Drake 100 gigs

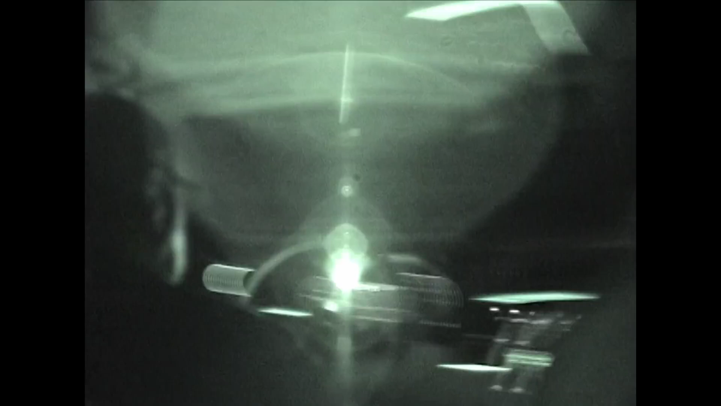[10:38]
Only thing with these shits is like, they don't work well in the dark. Oh, I have night shot on this one, but it's just like, it's so zoomed in.
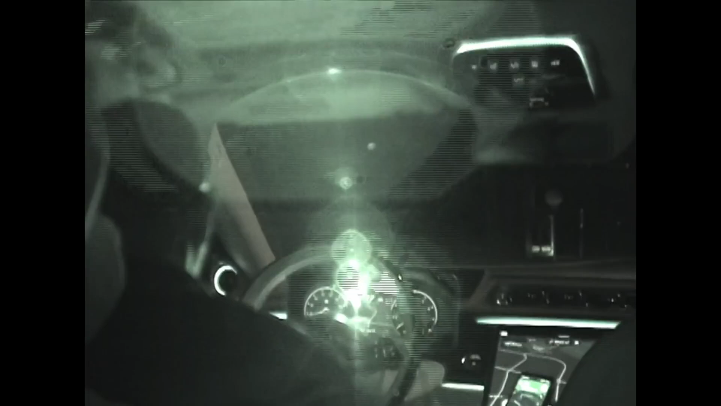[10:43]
cans in the mouth? Yeah, you can, but it's just like even the way like people used to like it's like me filming you right here. It's like just your eyes and shit. Like, I had another one that was sick. I wonder what that's about. I don't know. I guess it was just they didn't have the like lens technology back then or something.